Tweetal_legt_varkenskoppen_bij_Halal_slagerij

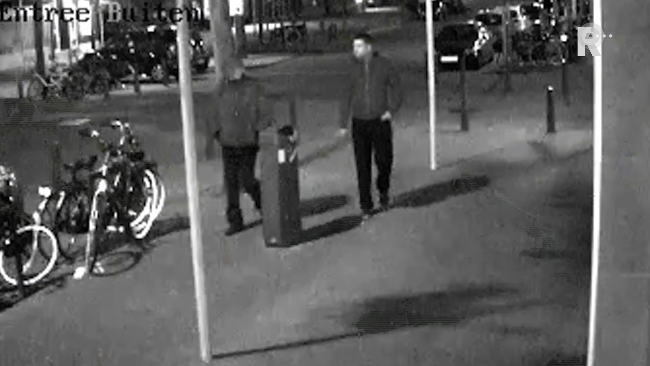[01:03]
De camerabeelden die laten zien dat om continu op één twee mannen voorbij lopen, die lijken een voorverkenning te doen. Om twee uur s'nachts komen zij terug. Twee grote boodschappentassen waarin vermoedelijk de varkenskoppen gezeten hebben.